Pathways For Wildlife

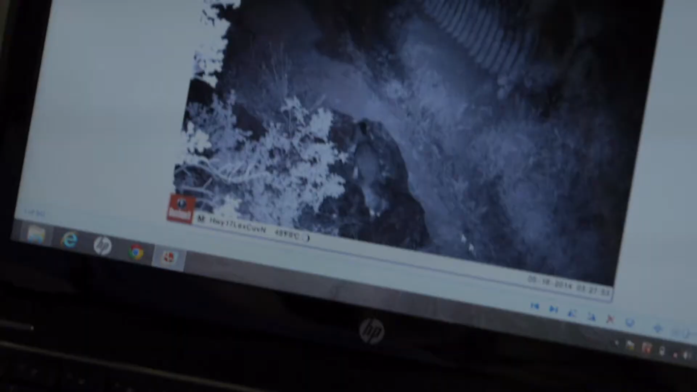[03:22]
So you have a gray fox that went through the culvert. That's excellent. That's a very important native species.
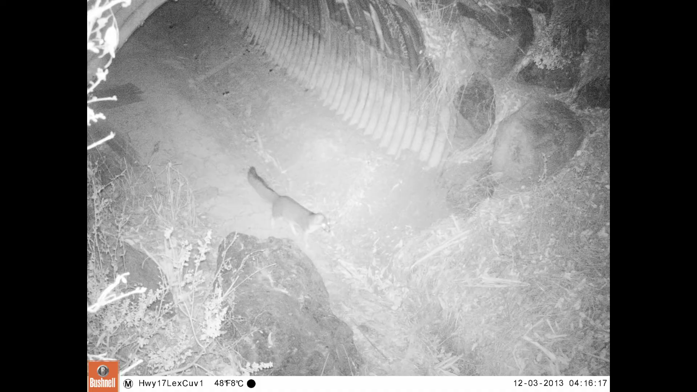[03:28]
When I was going to UC Santa Cruz I had been commuting on Highway 17 from Cupertino and I saw how many animals were hit on Highway 17.